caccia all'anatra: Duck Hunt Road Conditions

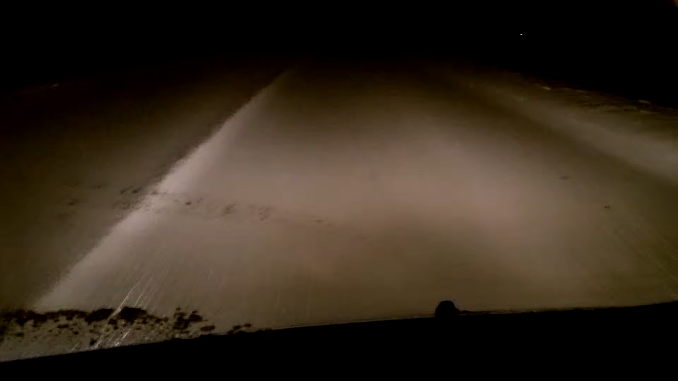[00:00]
Currently only one lane opened up and opened up is quickly said. We're almost there so hopefully